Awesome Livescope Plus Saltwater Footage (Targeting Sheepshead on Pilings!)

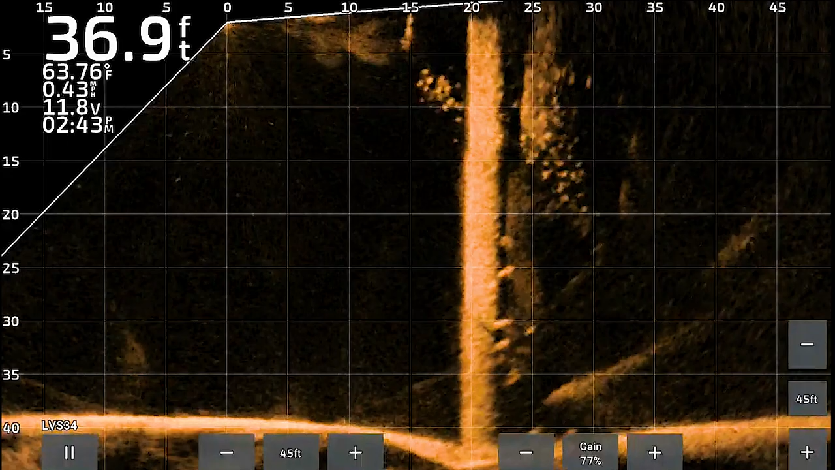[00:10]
On screen: depth 36.9 ft, water 63.76°F, speed 0.43 mph
some clients and the live scope footage that i was seeing is just phenomenal
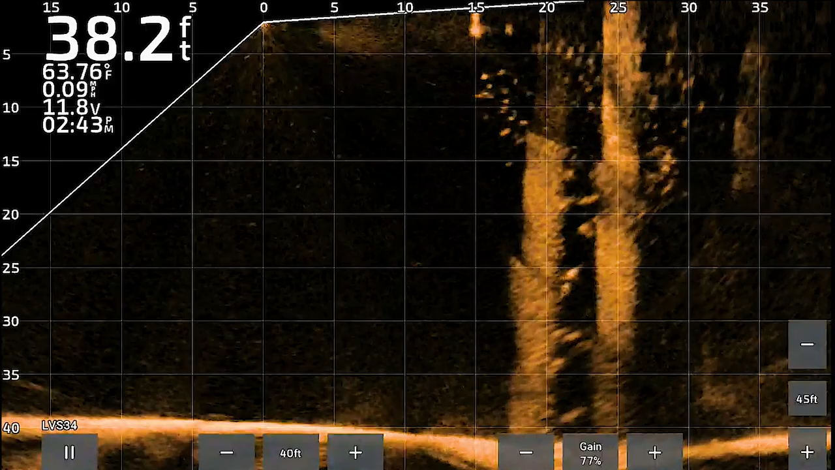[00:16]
On screen: depth 38.2 ft, water 63.76°F, speed 0.09 mph
especially for this time of year at the bay bridge considering it's middle of october as you see there are a ton of fish still just hanging around the pylons now if you look from 15 all the way down to 35 feet you see the larger marks that's all sheep's head chilling around these
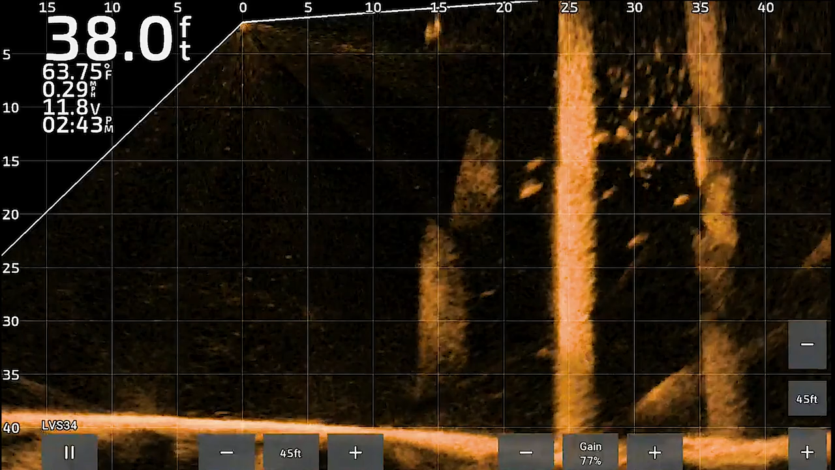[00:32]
On screen: depth 38.0 ft, water 63.75°F, speed 0.29 mph
you know triple set of pylons and above that i believe that spade fish because we did see a few up top so there's still a lot of activity around the bridge of course water temps were 63
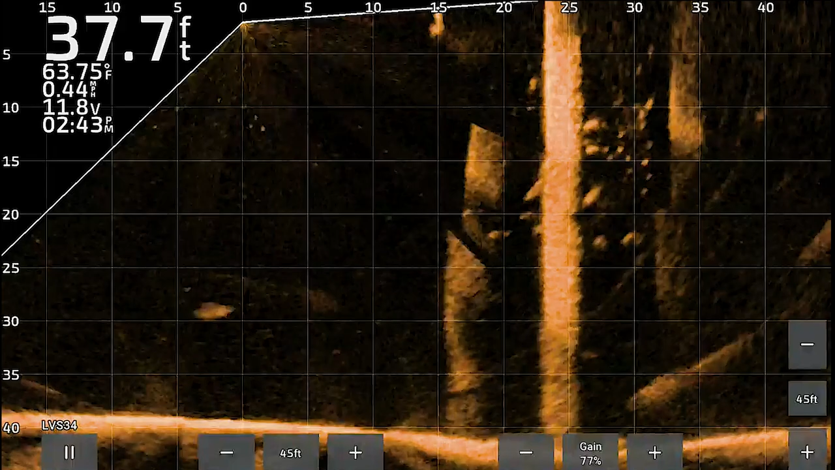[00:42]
On screen: depth 37.7 ft, water 63.75°F, speed 0.44 mph
degrees that day and that's probably going to change after this cold front so i'll be curious to see the difference next time i get back out so i thought it was cool i just wanted to share this with you guys and